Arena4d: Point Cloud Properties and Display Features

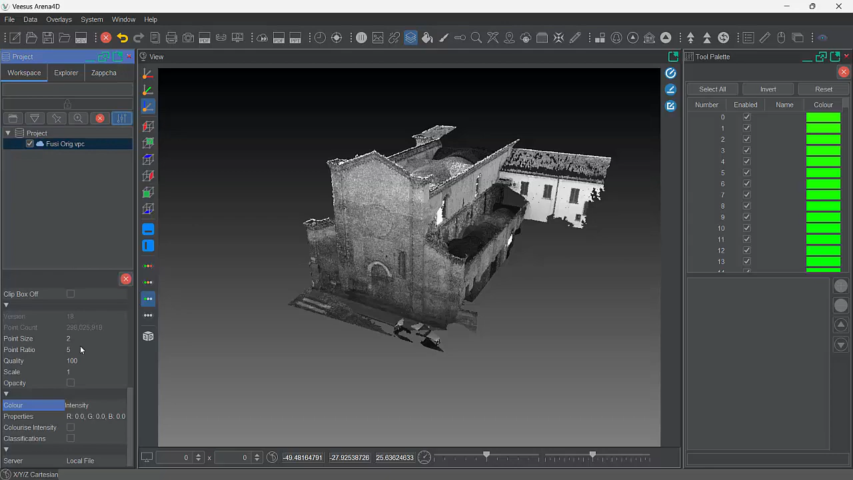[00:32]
You can right click here and select properties or select the Point Cloud and click the properties icon. And in here you will see various options.
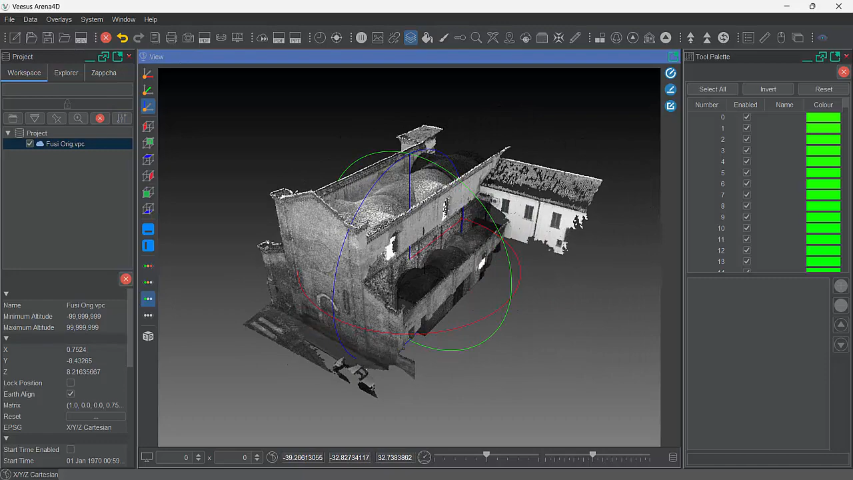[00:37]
When you have your Point Cloud always remember that you double click to select the point of rotation.
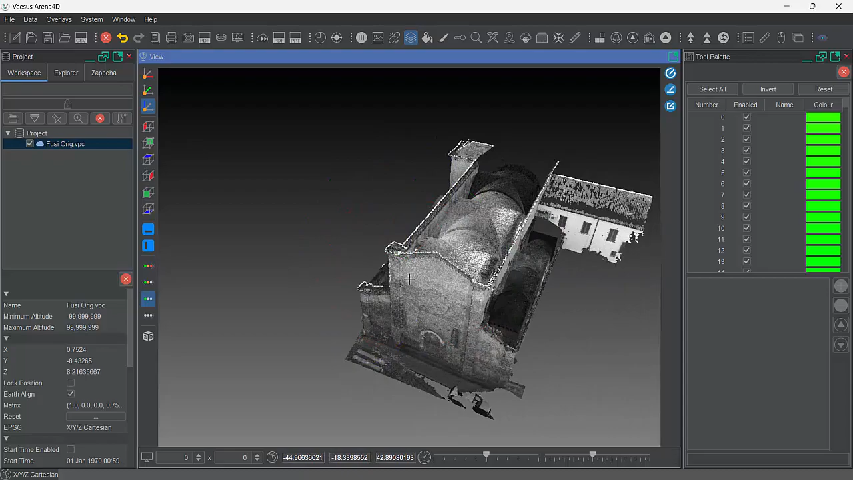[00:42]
That also is the point where the mouse wheel will scroll you in and out. So just remember always double click just to make life much more simpler to navigate. At the top of the screen you have the colouring can. So it's a paint pot. Click it. Turns amber. Forces Point Clouds to be displayed in colour. Must have colour information in that point cloud. Again with intensity. Turns blue. Must have intensity values. And the grey means in the properties for that particular point cloud.
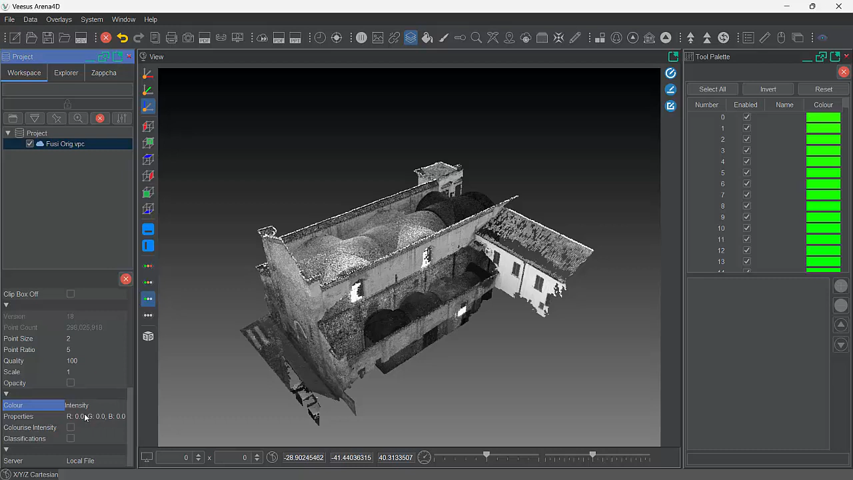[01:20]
At the bottom this can scroll up and down. Use the mouse wheel. You can specify colour or intensity. So this will force. Well it doesn't force. It just respects that there. So this says colour. It will be in colour. To the left here. We have some supersampling options. So if you hover the mouse. Hot tips tells you supersampling times one. That's the default. If I up that to times two. You can see it sharpens up the point cloud. Because we are supersampling that one. To a higher resolution inside this window.
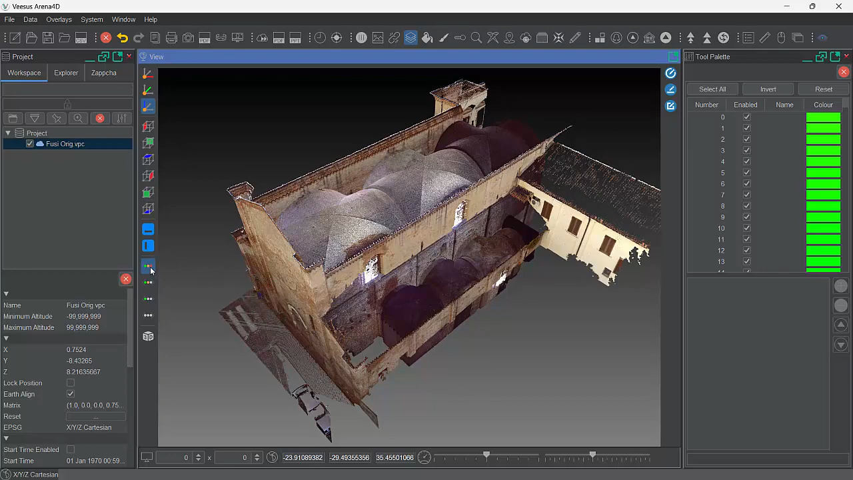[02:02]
And much more dynamic. And also on this laptop here. This is performing very well as well. The top most one is four times. And as you can see the point cloud. Looks even better again. It really does make a difference. But you can see there is a frame rate hit. Because that's very GPU intensive. So some of you people with very good. Seriously good performing GPUs. So your graphics cards.
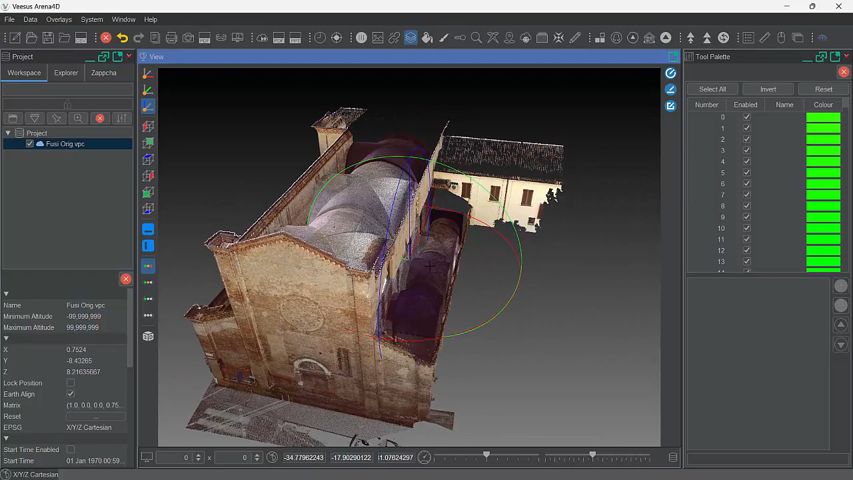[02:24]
Could probably run this. But generally. One down from the top. Yields great results. But also with a fantastic frame rate. Which hopefully you can see here. Also. You'll see that point clouds. Have a point size. So default is two. You can type this in here. But keys one to five on the keyboard. Actually to represent. And you can see that changing. So if your point cloud is.
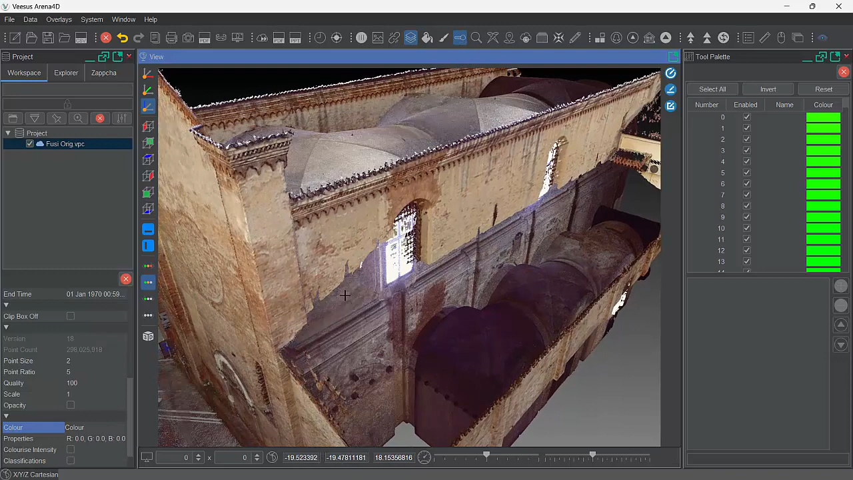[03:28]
You can see that. That is actually. Making the point cloud. Look more solid as well. So it's a feature we use. To render the point cloud. Some better quality. So just play. With this on. And just play. With the point size values. And a super sampling. To get. One. Results. For speed. That you may require. And. Quality. Of point cloud. Displayed. Point ratio. Default is five. Generally would never need. Changing. But with filling enable. That ratio can be changed. So it affects the ratio. Of the filling. In.
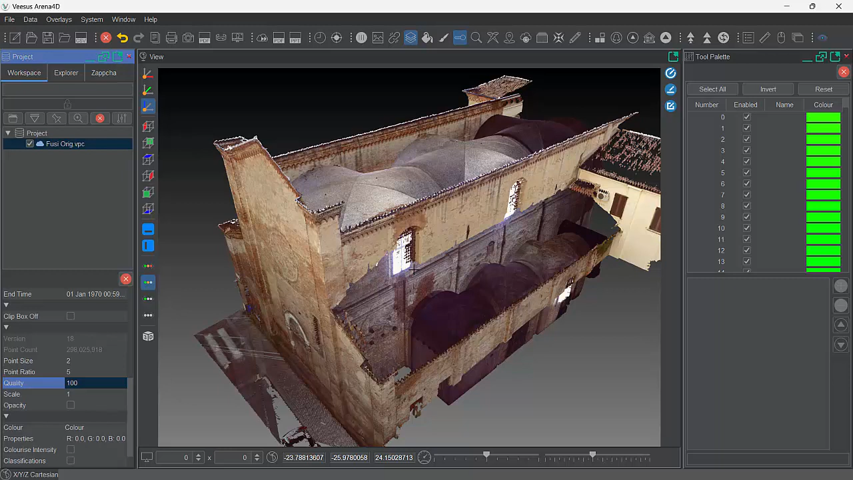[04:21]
Quality. So this is. The quality. Basically affecting. The number of points. Loaded. For this. Displayed point cloud. You can have a value. Between one. And two hundred. So if I type in. Two hundred. Just do that. Type two hundred. Press return. You can see.
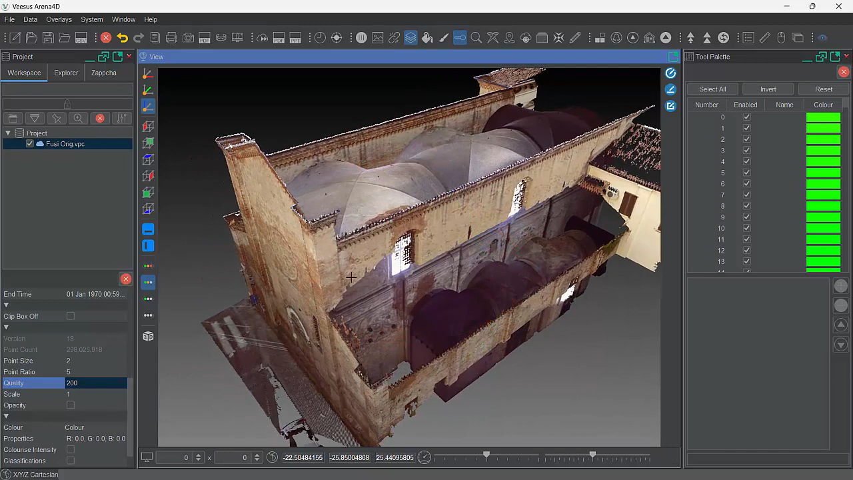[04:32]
The point cloud. You may not be able to see it. But the point cloud. Now. For. In my eyes. Here. Is even higher quality. It is. Looking very stunning. There is a GPU. Hit to that. So performance. Of movement. I can see it's slower. Now. Most instances. That's absolutely fine. But. For this video. I want this point cloud. To be moving around. Very smoothly. So I'm just going to. Back that down. One hundred. Point cloud. Still. It's fantastic. And it's. Very quick. Just to show you.
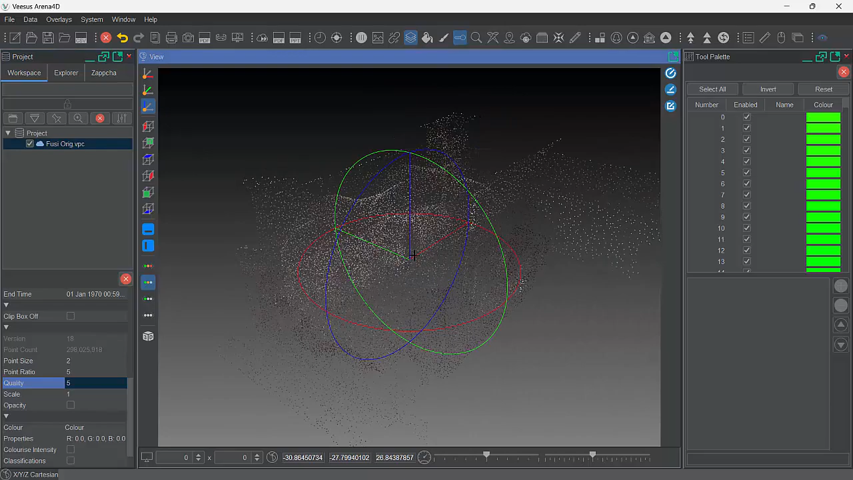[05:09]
If I typed in. Five there. The point cloud. Is now. Very sparse. Obviously. That would run. On a machine. With no GPU. But. That would be.
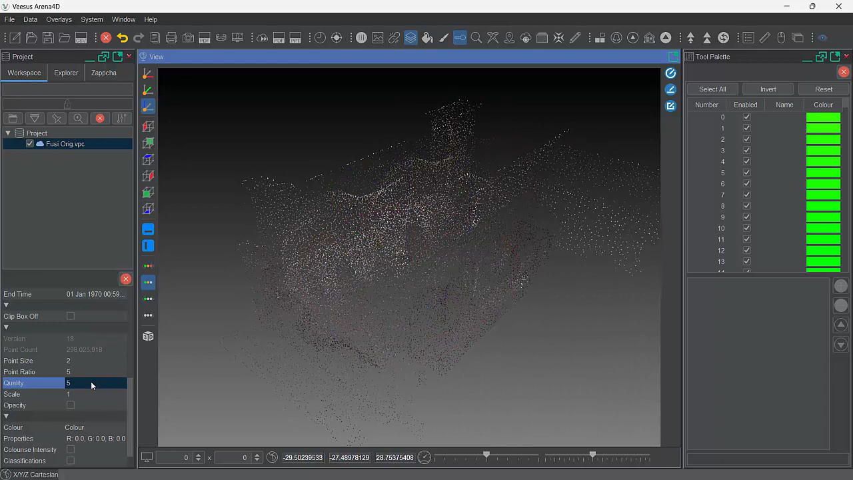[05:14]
A very old machine. So just putting that. Back to. One hundred. Fantastic performance. Fantastic visuals. Scale. Scale. Scale is an option. If you. Converted. This is a VPC. So you've used. The VPC creator. To. Obtain. This point cloud. There is an option. In there. Under settings. To change. What the source. Units are. Most people. Would have scanned. In meters. So if you're in meters. That's fine. If you've accidentally. Changed that. And it's wrong. At this point. The clouds. Come in.